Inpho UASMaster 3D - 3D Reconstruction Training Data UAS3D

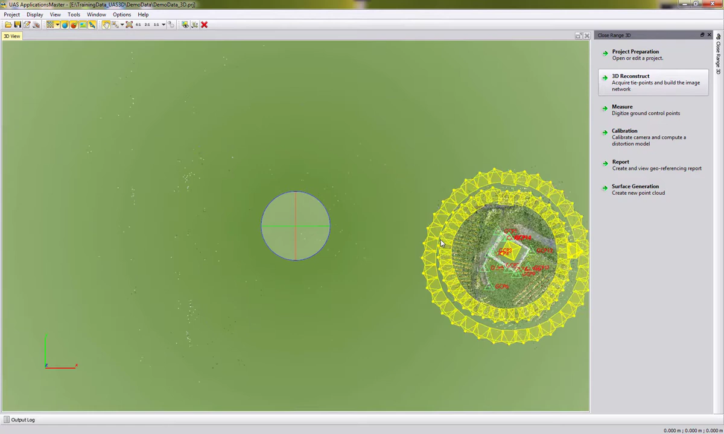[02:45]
in the 3D view additionally to
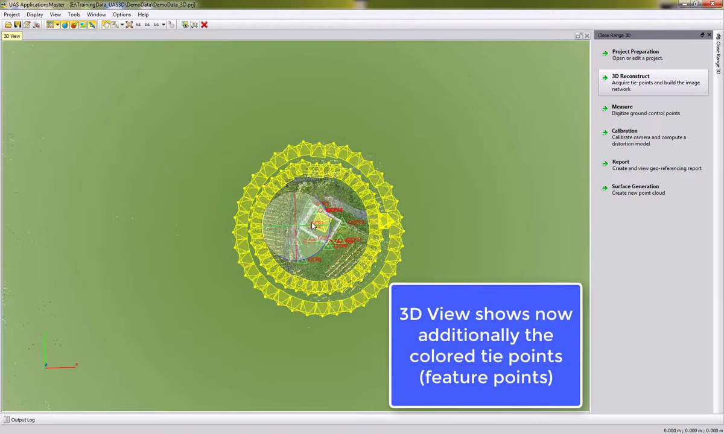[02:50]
our cameras and control points the feature points so
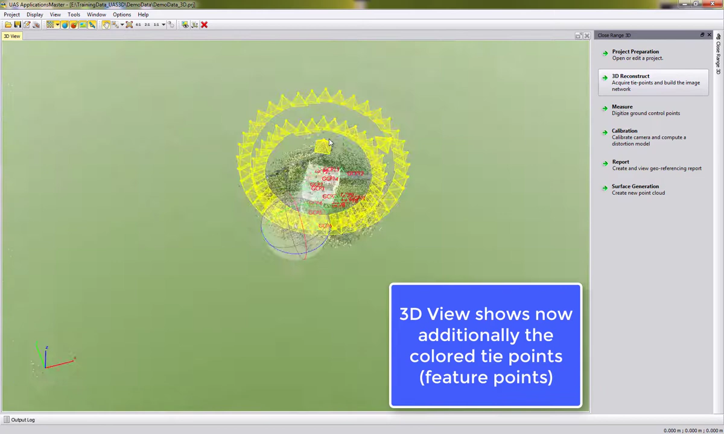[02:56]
we can see them here the castle and
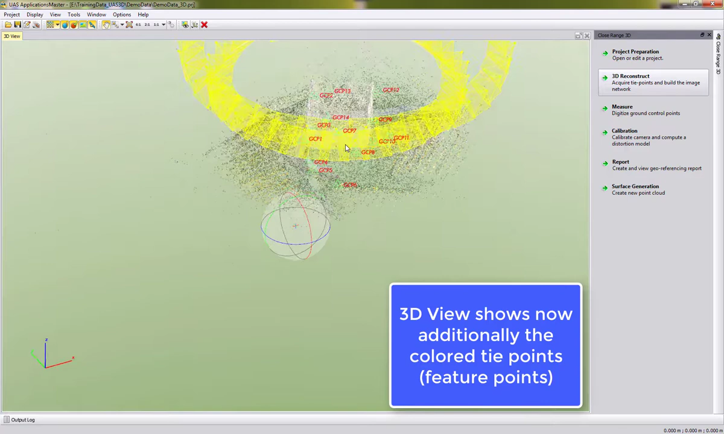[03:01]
also some of the surroundings of it ok